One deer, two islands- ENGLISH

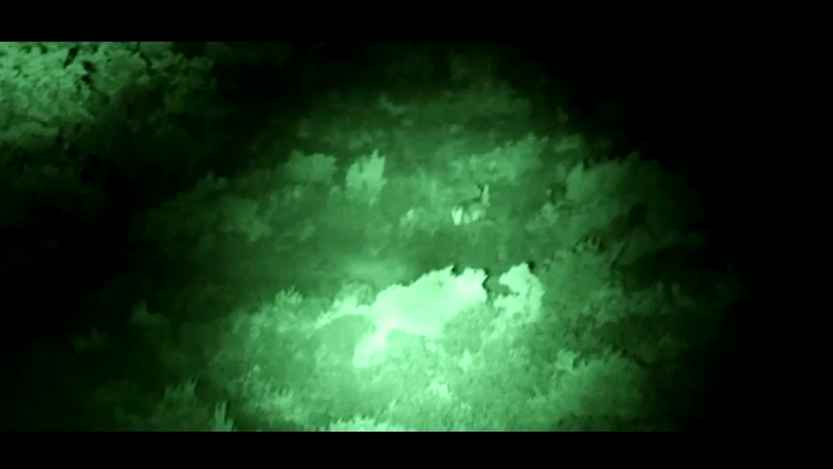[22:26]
identification and counting of the animals in complete absence of light sources. Since in particular, the deer demonstrates a generally elusive behaviour and habits which are prevalently crepuscular or nocturnal.
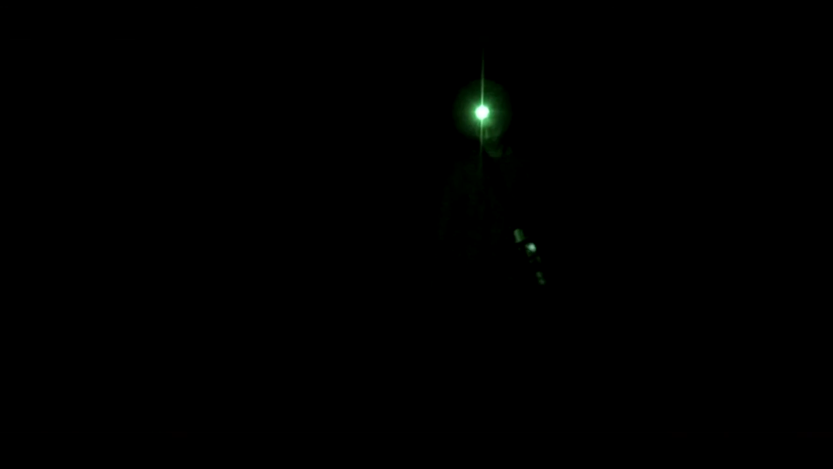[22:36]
A count carried out at night by means of the use of a thermal
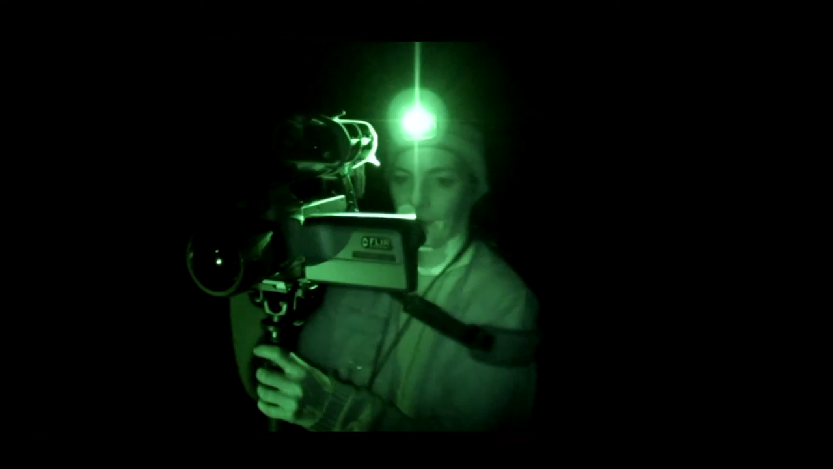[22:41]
imaging camera increases the probability of contact with the animals without causing disturbance to them.
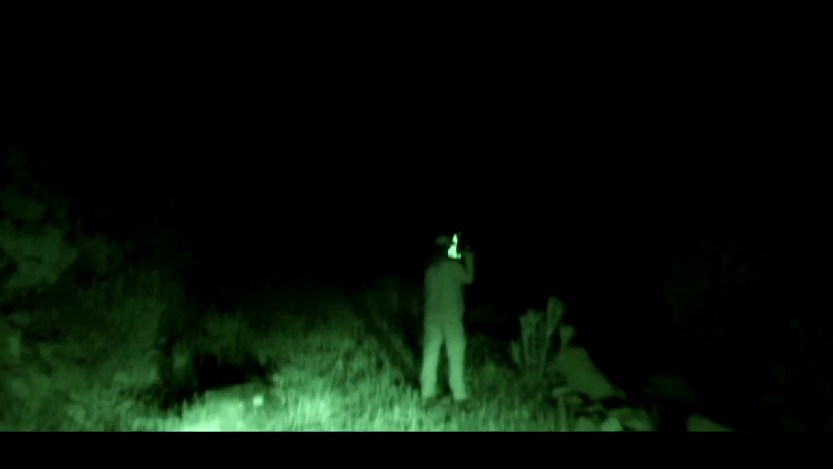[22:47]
The instrument allows observation through the infrared radiation emitted by the animals,
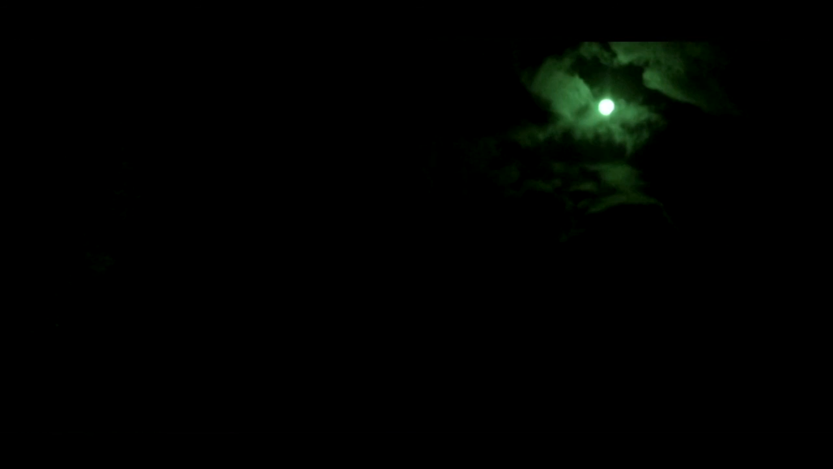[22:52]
even in the case that they are partially hidden by the vegetation.
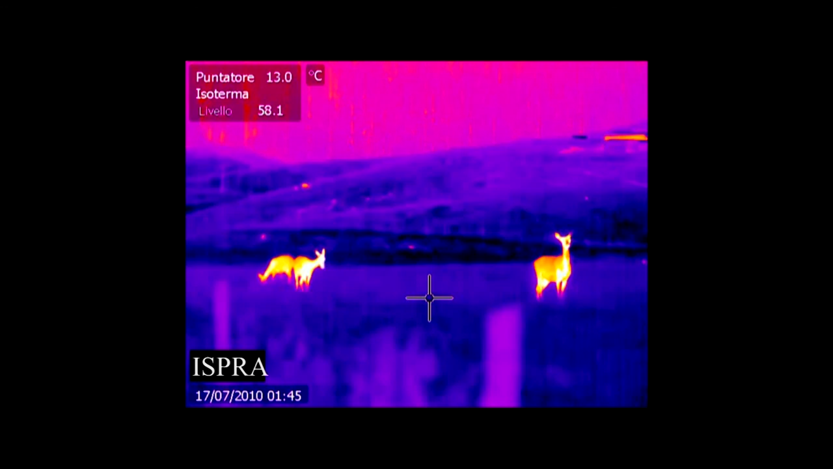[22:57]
On screen: spot 13.0°C
Well, during the census in the forest,
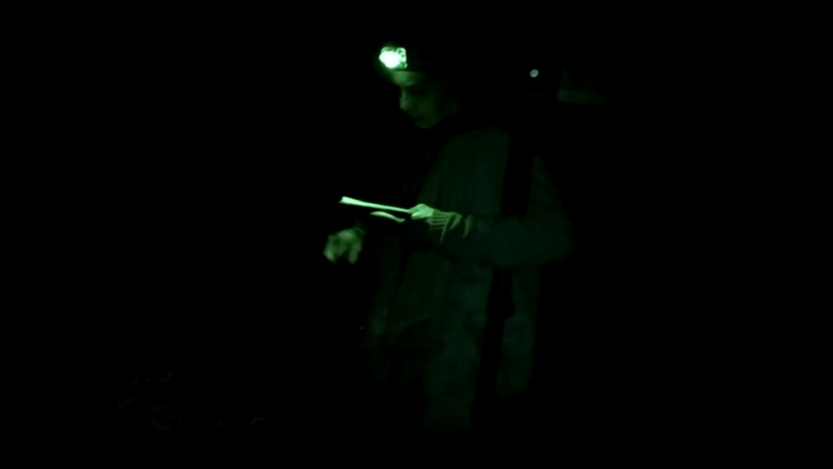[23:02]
the transects move at night when the animals are active.
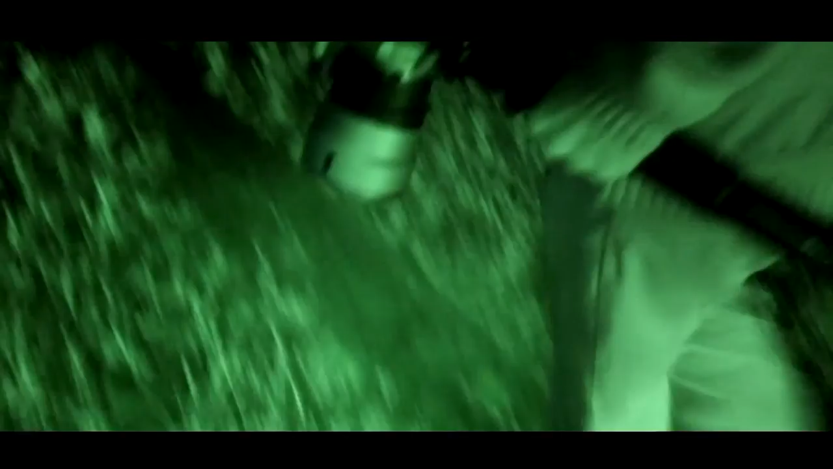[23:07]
Using the telecameras, we are able to verify the presence of the animal at night.
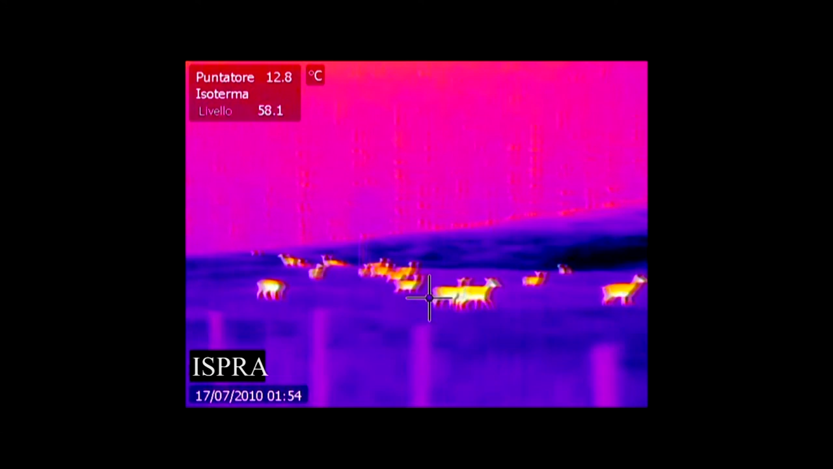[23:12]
On screen: spot 12.8°C
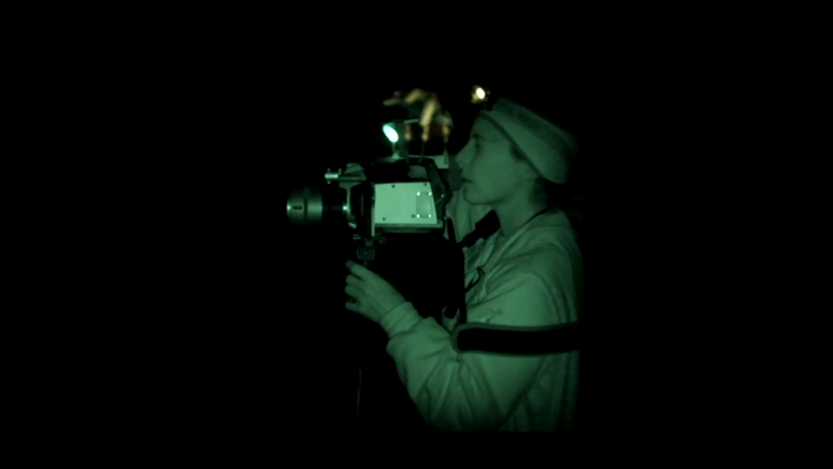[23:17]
The instrument allows us to identify the species, perfectly recognizable by the shape,